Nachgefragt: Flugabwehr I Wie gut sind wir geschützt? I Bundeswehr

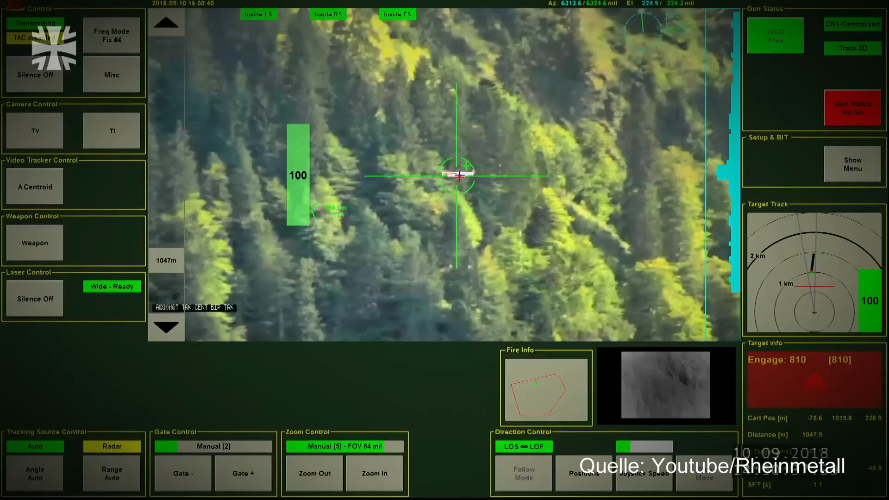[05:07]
auch Zielverfolgung hier vor allen Dingen kleinster Flugziele, sogenannter Small Unmanned Aerial System,